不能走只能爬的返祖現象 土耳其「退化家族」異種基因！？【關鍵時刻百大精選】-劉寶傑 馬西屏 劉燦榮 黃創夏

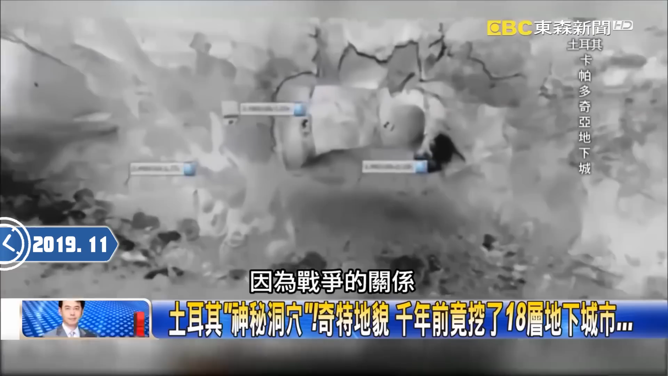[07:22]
因为战争的关系他们就往地下挖保健你看他们挖这样一层一层的里面多大他里面有马厩我为什么特别提